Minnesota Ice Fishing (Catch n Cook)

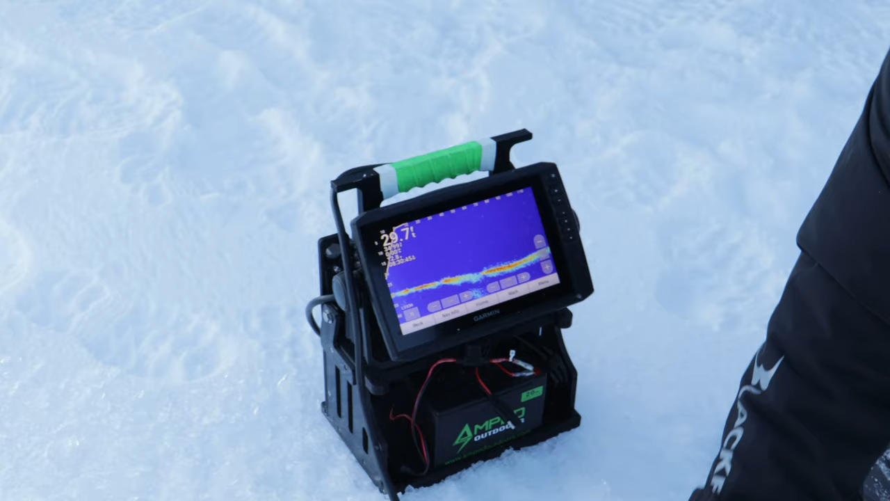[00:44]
And what we're gonna do here is scan around, and we're looking at 120 feet out, and it's 28 feet deep. And we're looking for schools that are suspended, like that right there. They're moving around quite a bit.
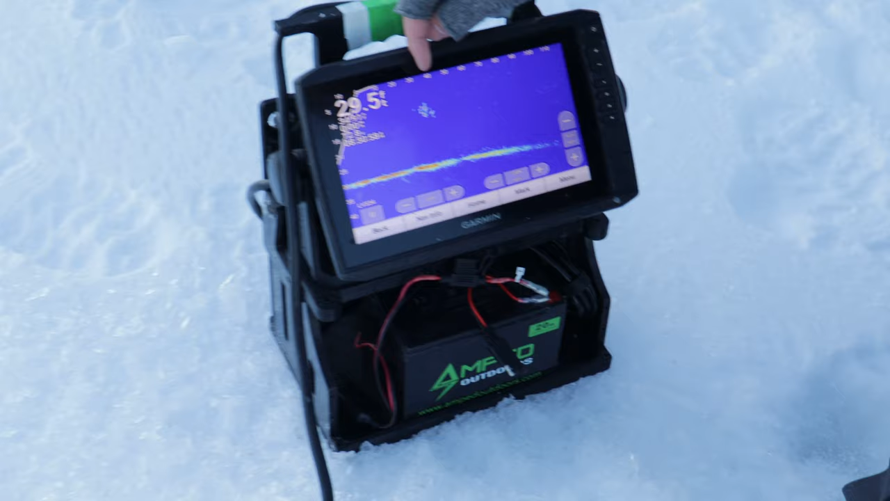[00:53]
That's 35 feet out. And what we're gonna do today is just chase them around, see if we can pluck a few off and have ourselves a meal.